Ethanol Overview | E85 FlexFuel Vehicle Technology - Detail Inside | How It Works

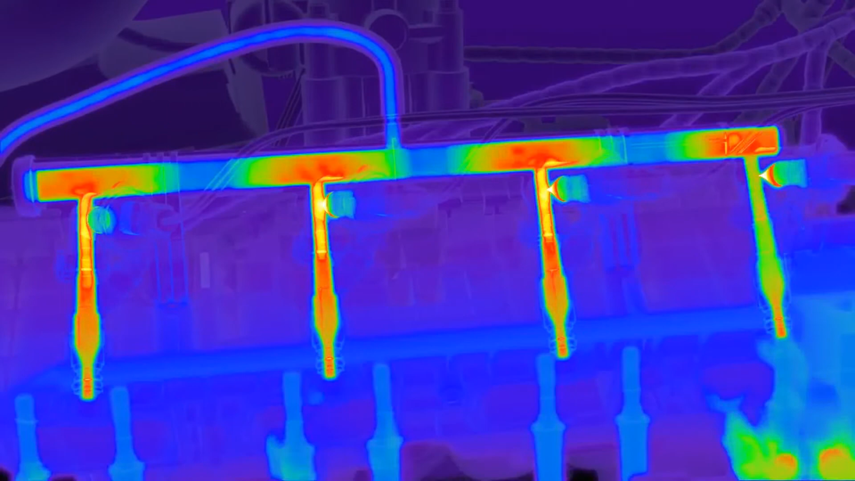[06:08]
The flex start heating control unit constantly monitors and regulates fuel temperatures in four separate heat circuits.